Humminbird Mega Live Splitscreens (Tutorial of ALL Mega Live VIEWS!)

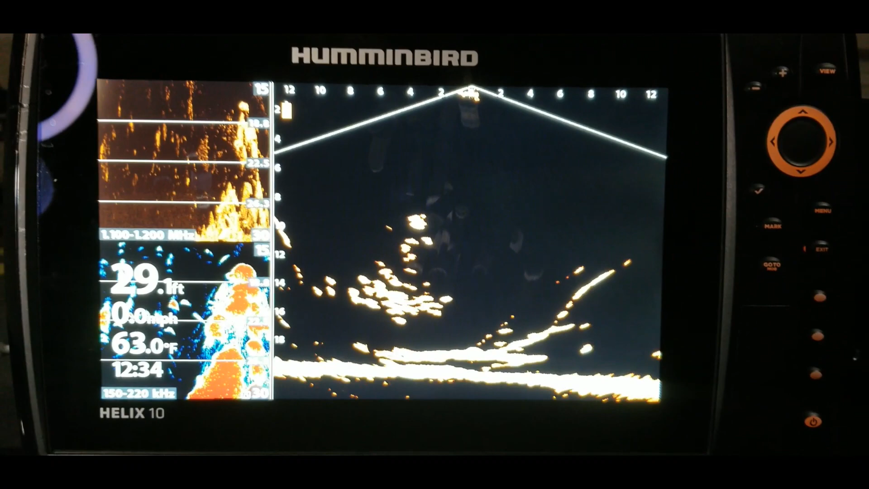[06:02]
On screen: depth 29.1 ft, water 63.0°F
all three of those all right so now let's just take a quick look under the menu options
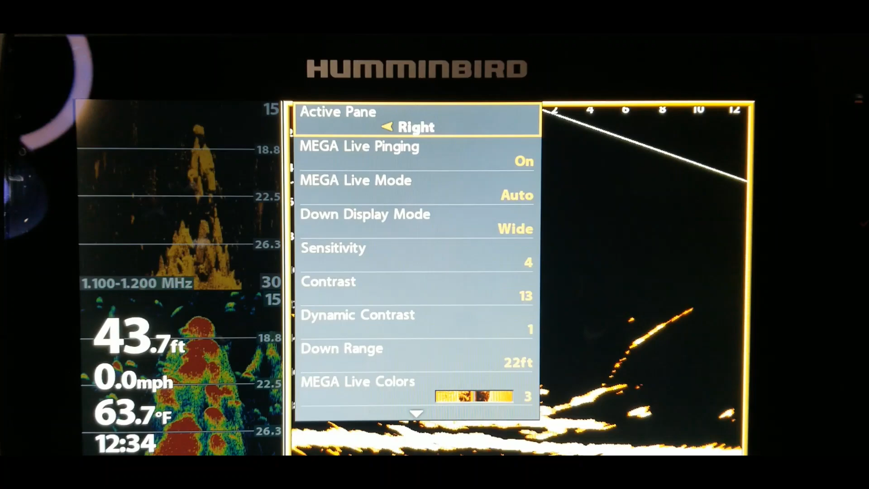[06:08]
On screen: depth 43.7 ft, water 63.7°F, speed 0.0 mph
under that so we can have the active pane where it will either show on the right side or the left side it's
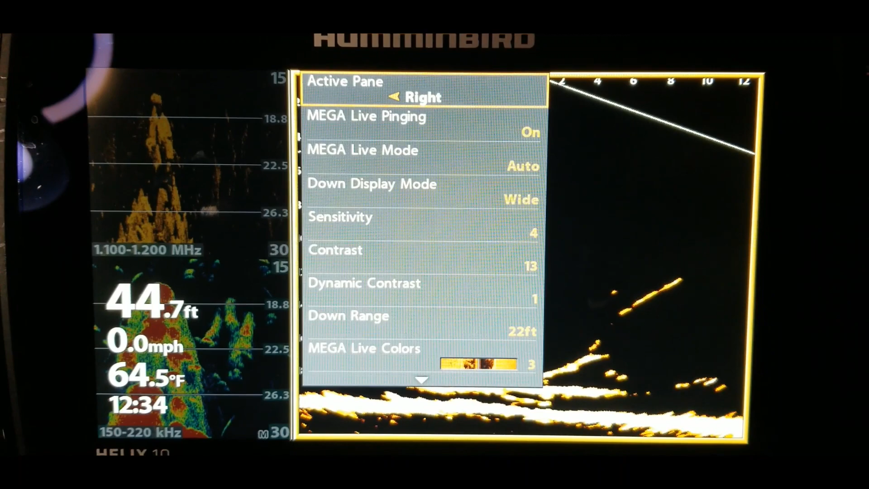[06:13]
On screen: depth 44.7 ft, water 64.5°F, speed 0.0 mph
currently on the right so if we shoot it over to the left then it'll highlight that and give you the options over here
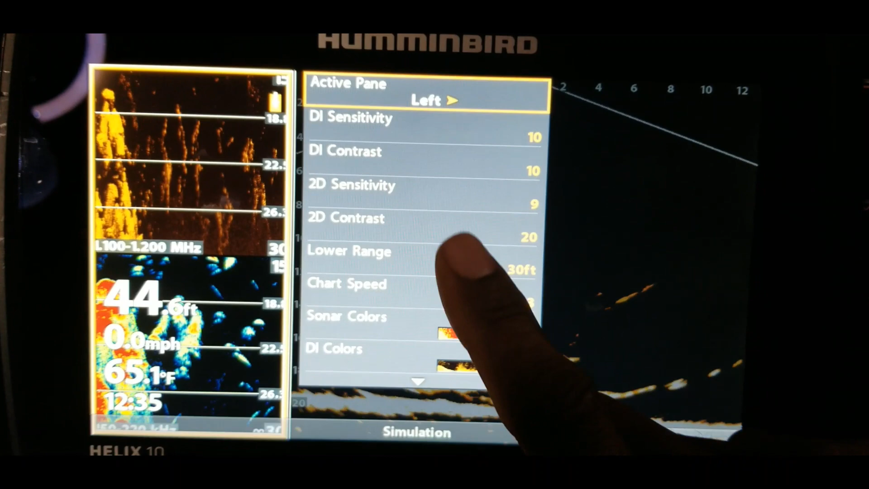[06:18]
On screen: water 65.1°F, speed 0.0 mph
for um your di and your um sonar so again i don't see anything
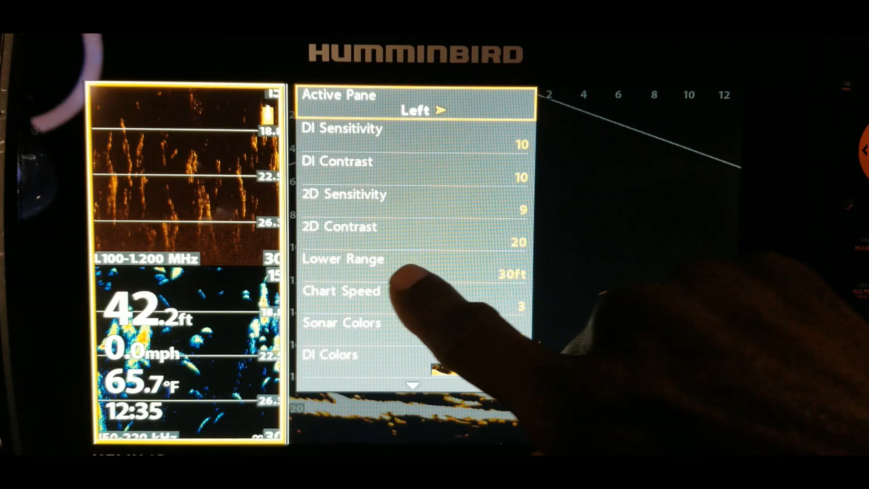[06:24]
On screen: depth 42.2 ft, water 65.7°F, speed 0.0 mph
that allows you to split the screen as far as if you want it to make them uh mega live a little bigger or
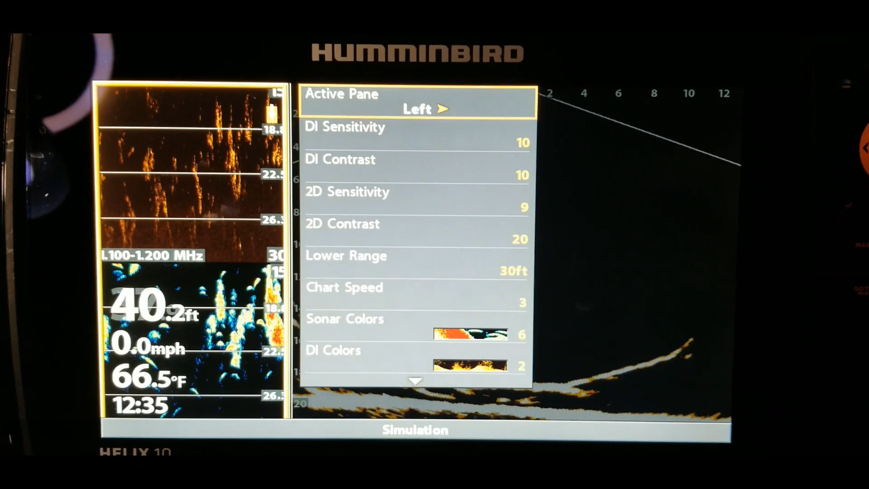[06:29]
On screen: depth 40.2 ft, water 66.5°F, speed 0.0 mph
i mean yes a little bigger or a little smaller so let's see chart
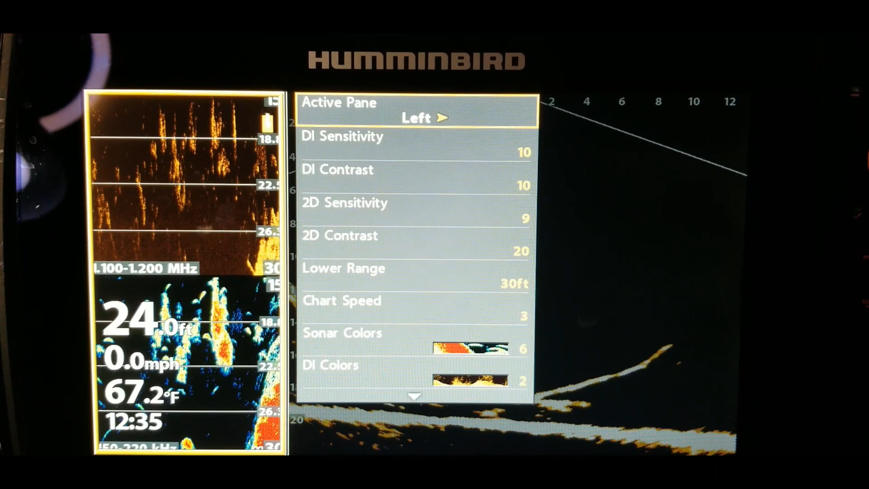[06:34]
On screen: water 67.2°F, speed 0.0 mph
speed okay all right so let's go ahead and put that back on the right side
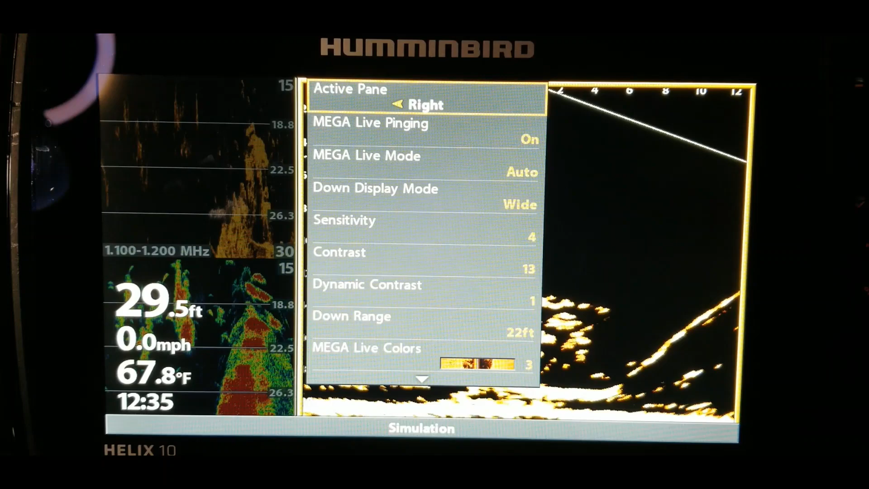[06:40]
On screen: depth 29.5 ft, water 67.8°F, speed 0.0 mph
mega live mode all right so now let's go ahead and hit the menu
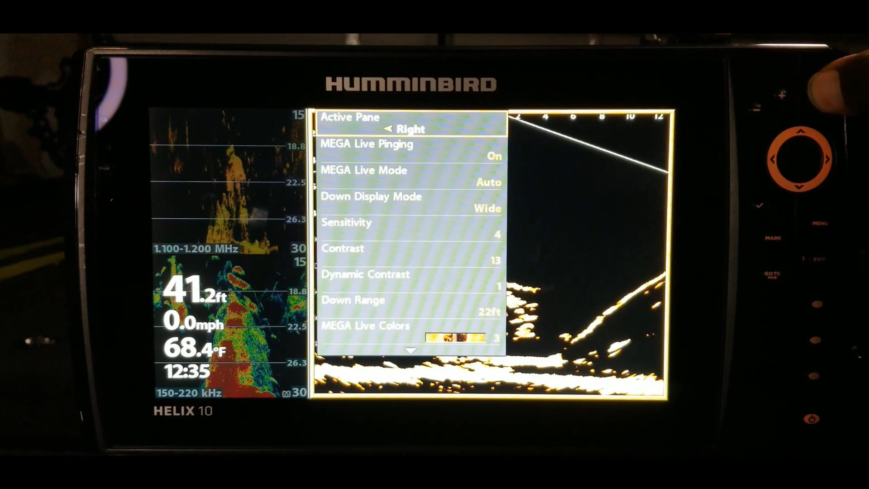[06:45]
On screen: depth 41.2 ft, water 68.4°F, speed 0.0 mph
key again well actually let's exit out of here first hit the menu key hold that in
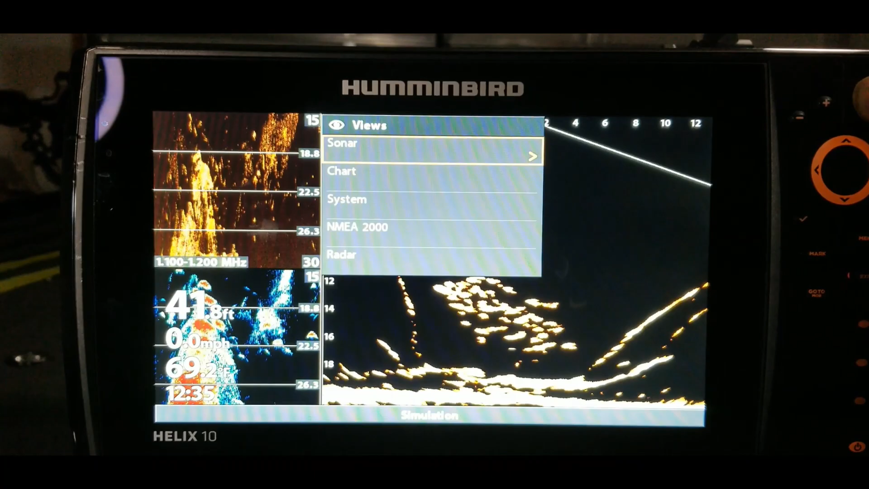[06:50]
and let's just continue down all right start from where we left
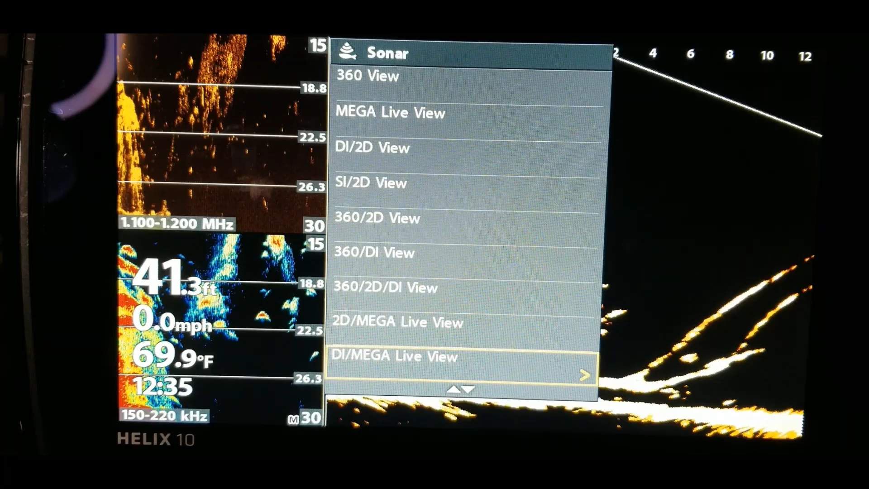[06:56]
On screen: depth 41.3 ft, water 69.9°F, speed 0.0 mph
off there we go we were on 2d di and mega live all
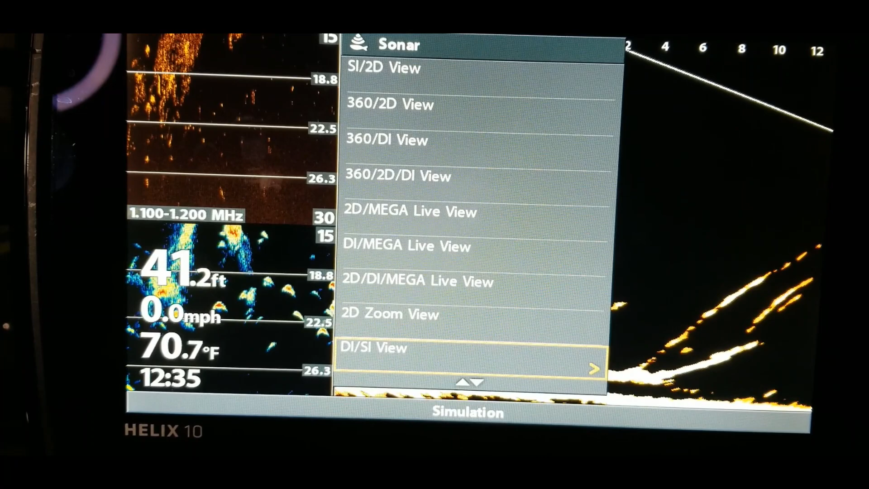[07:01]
On screen: depth 41.2 ft, water 70.7°F, speed 0.0 mph
right so i don't see any more mega live options in here there we
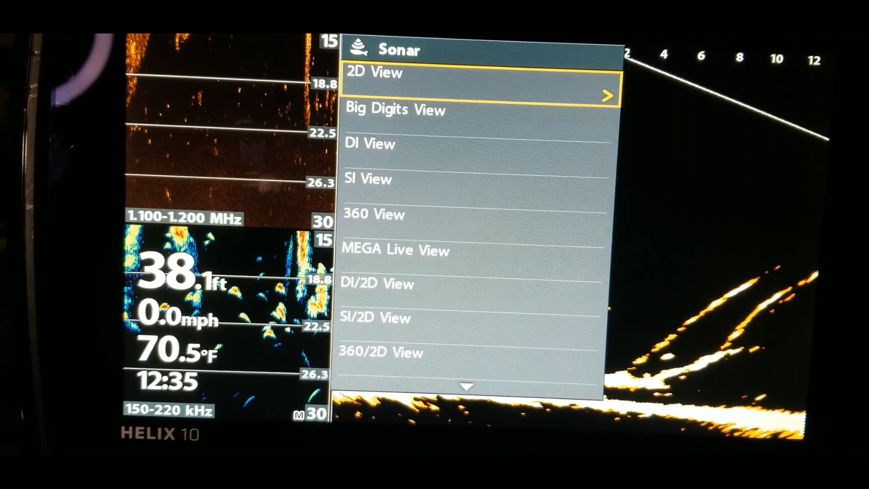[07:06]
On screen: depth 38.1 ft, water 70.5°F, speed 0.0 mph
go so those are the mega live options that you have you have the full screen you
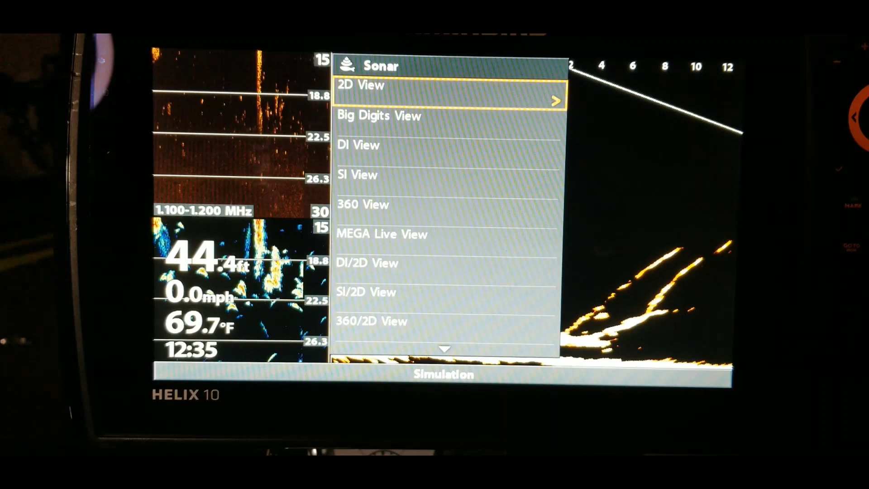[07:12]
On screen: depth 44.4 ft, water 69.7°F, speed 0.0 mph
have mega live and di mega live and sonar
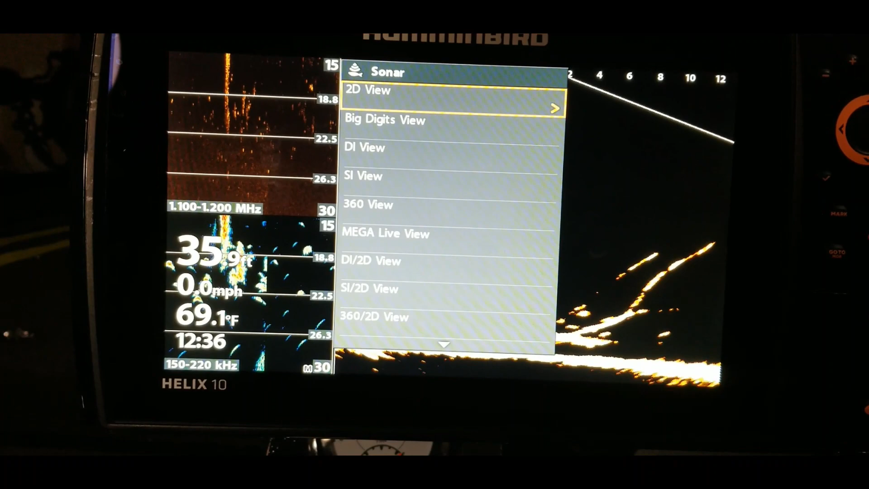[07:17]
On screen: water 69.1°F, speed 0.0 mph
and let's go ahead and exit out of here and let me show you this last one
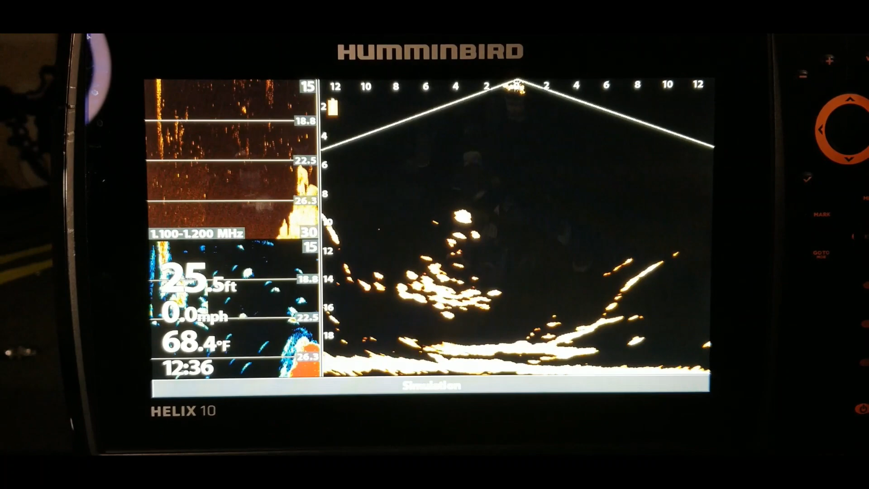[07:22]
On screen: depth 25.5 ft, water 68.4°F, speed 0.0 mph
so hold in this menu button again and now we want to go
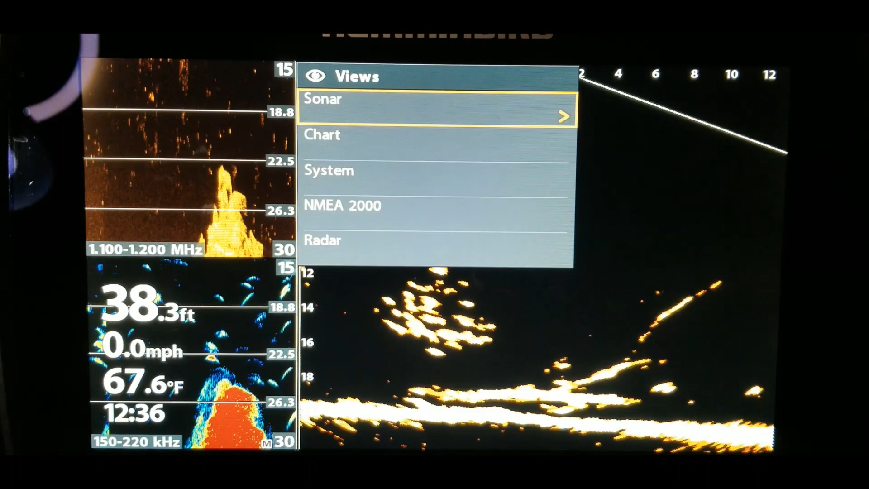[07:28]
On screen: depth 38.3 ft, water 67.6°F, speed 0.0 mph
to chart hit the right arrow key and let's just do the same thing as we go
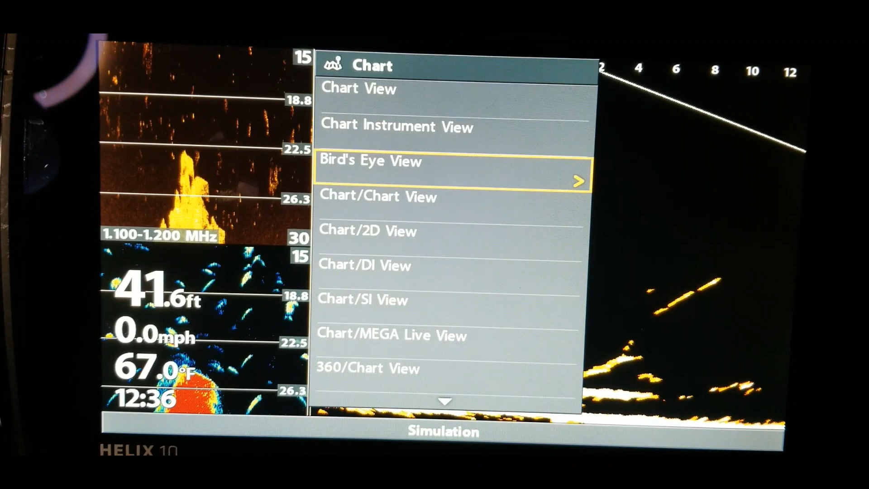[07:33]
On screen: depth 41.6 ft, water 67.0°F, speed 0.0 mph
down there you go you'll see chart and mega live and basically what